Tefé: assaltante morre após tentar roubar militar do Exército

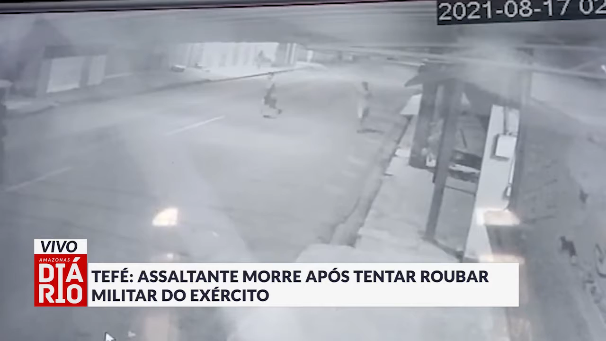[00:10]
O criminoso e o comparsa dele, que também não foi identificado, abordaram a vítima e ameaçaram com uma arma branca. Segundo a polícia, o militar reagiu ao assalto e efetuou um tiro contra o suspeito que morreu no local. O comparsa dele jogou uma pedra em direção ao militar e conseguiu roubar a arma que ele segurava. O suspeito morreu no local e o outro conseguiu fugir com a arma.